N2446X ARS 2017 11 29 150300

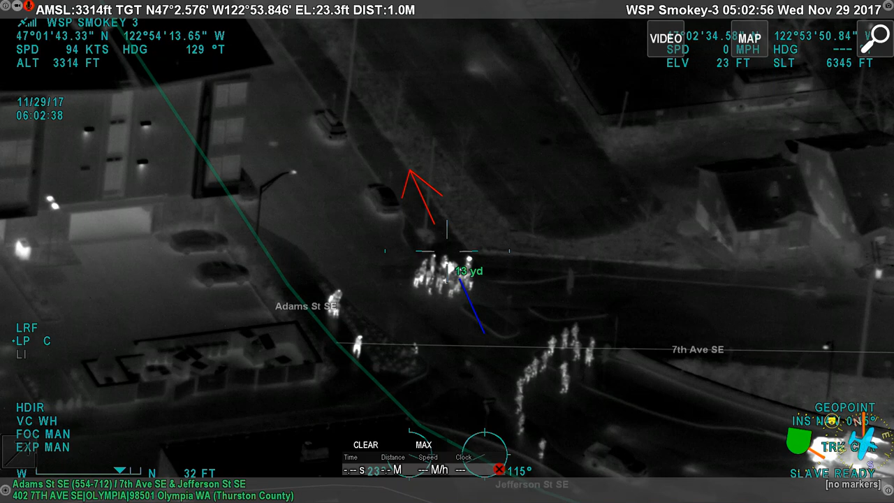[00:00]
All right, the group's moving in sort of an organized way here. I'll keep an eye on them. Okay. Are they moving? Looks like towards the camp. Oh, they're gonna.
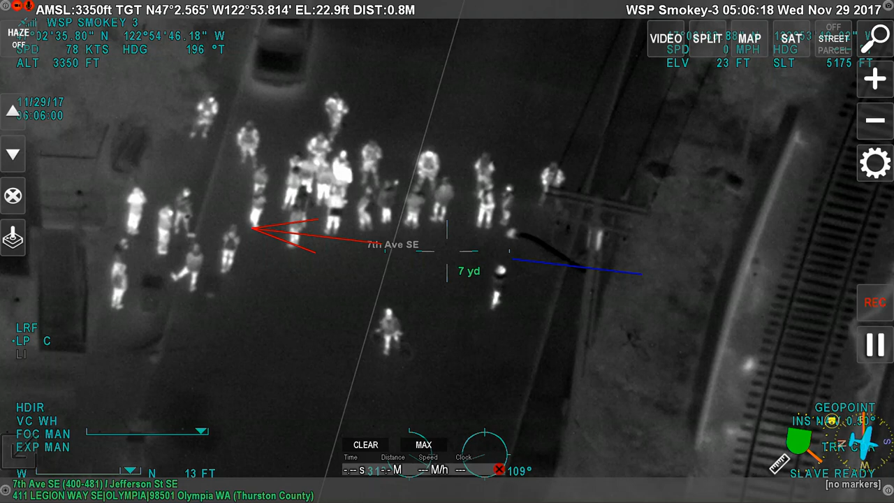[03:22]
That's the crowd that I'm looking at. And we've got about 20 people that encroach the line standing right now. Very safe. Command, they've got about 20 people that have now approached them.
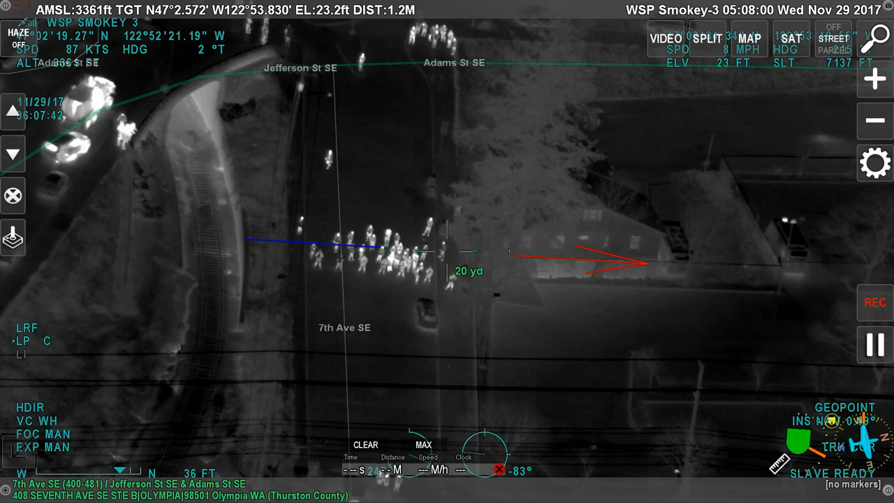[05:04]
Yeah, it is a slightly bigger crowd now, because there's another 10 or so back here that weren't there before, so. Oh, okay. They're all around.
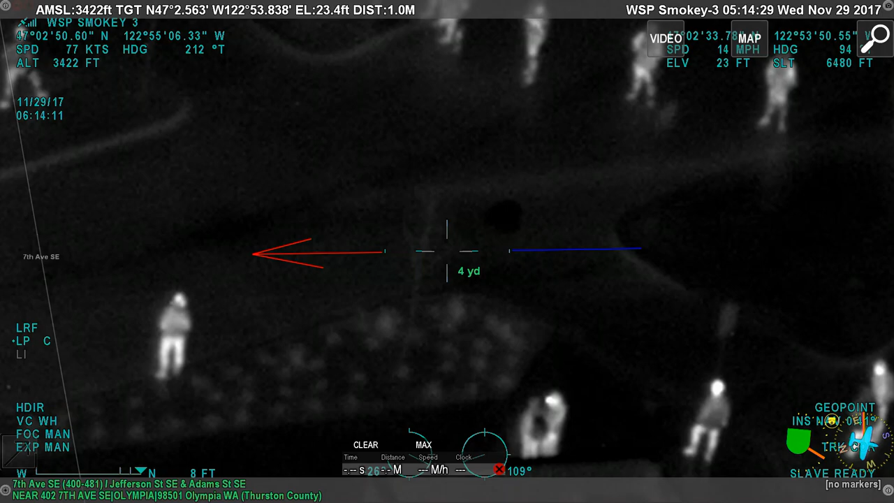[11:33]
They're up to about, well, maybe 36 or 37 in the crowd.
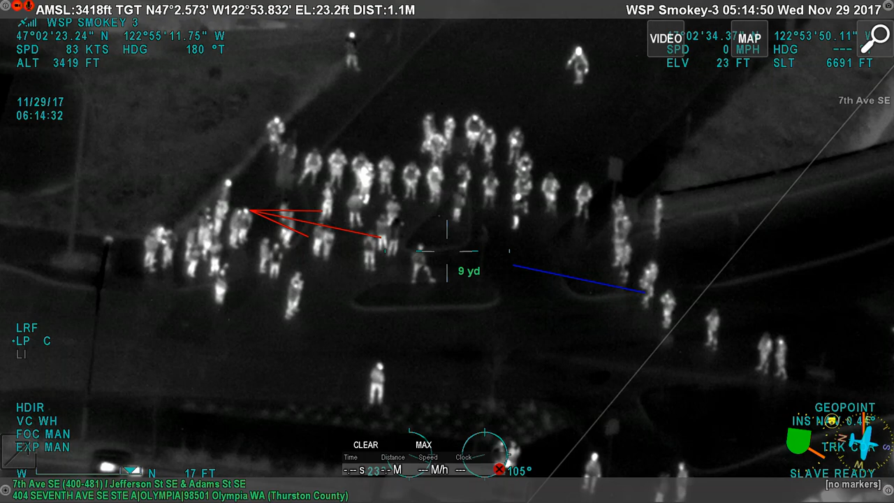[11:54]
Okay. Still not a really significant increase there.
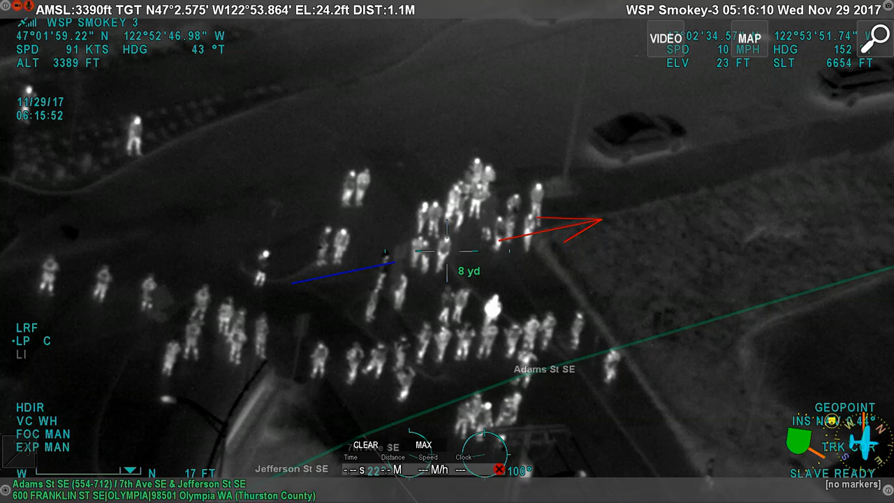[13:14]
Are they doing on that camp clearing? Well, the bulldozer hasn't really even started picking up stuff yet. They're just kind of surveying it. Okay. The dog hasn't finished going through the camp yet. They're running it through so they can check, make sure there's nothing hidden in there.